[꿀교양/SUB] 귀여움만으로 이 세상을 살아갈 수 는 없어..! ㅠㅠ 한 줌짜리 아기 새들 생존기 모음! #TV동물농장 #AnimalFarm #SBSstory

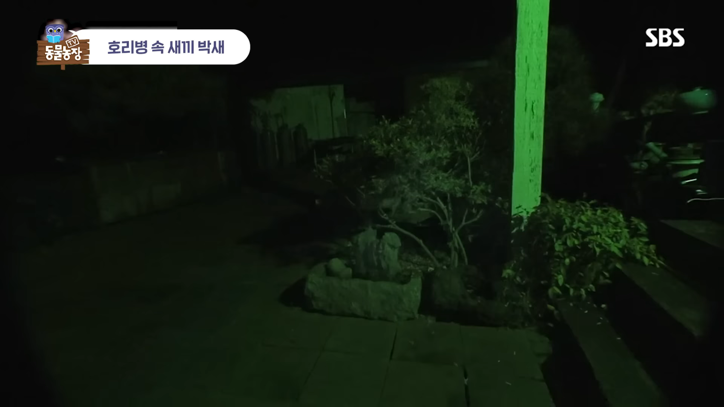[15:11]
어이구야! 안 돼. 아니나 다를까 어둠을 뚫고 나타난 의문의 침입자 건 바로 고양이.
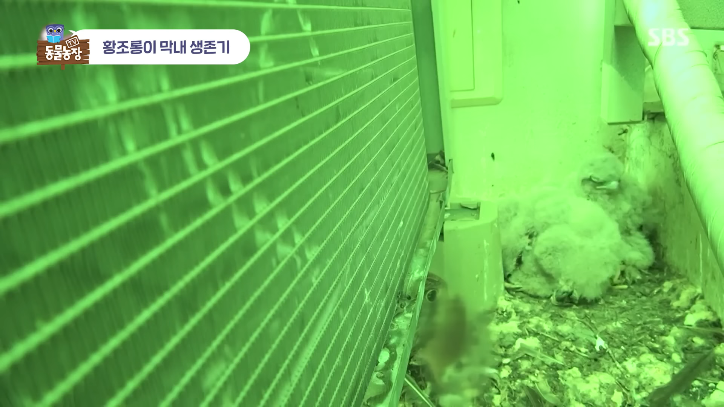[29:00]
그렇게 날이 저물 때까지 쫄쫄 굶은 막내는 이번엔 좀 먹을 수 있으려나? 빨리 나와. 어미가 물고 온 야식을 보자 다른 형제들은 득달같이 달려들고만. 아, 막내 또 이리 치고 저리 치고 이거 어떡하냐? 아예 먹이 근처에도 가질 못하네. 아니, 녀석들 진짜 그거 아니 계속 이렇게 먹이 경쟁에서 뒤처지면 제대로 크지도 못할 텐데.
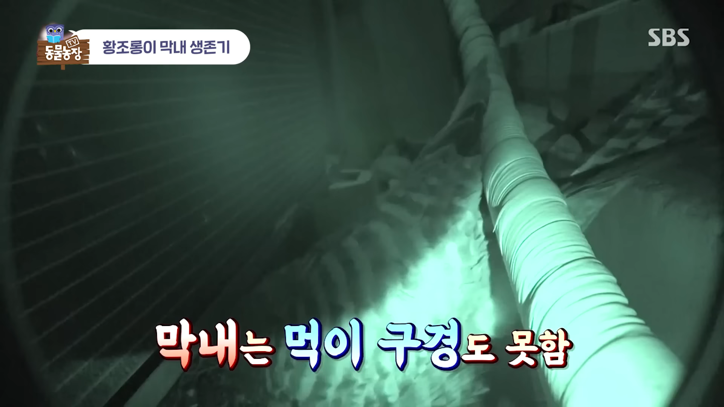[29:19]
불쌍해라. 아, 이러다 도태되진 않을까 걱정이네. 진짜 이게 자연의 세계인가요?
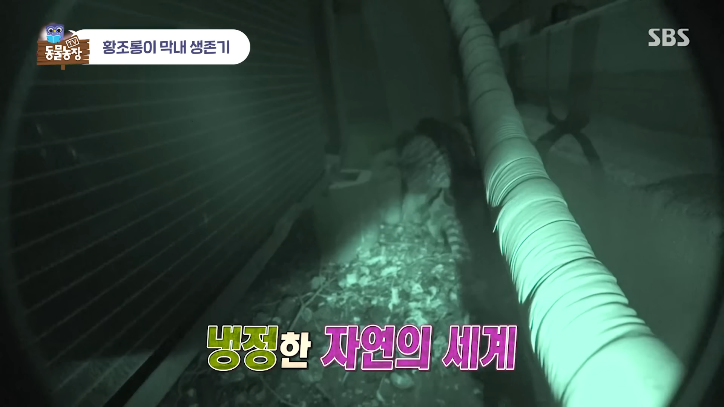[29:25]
어쩔 수 없나 봐요. 날이 갈수록 먹이 경쟁에서 밀리는 녀석이 걱정이던 이때 어라?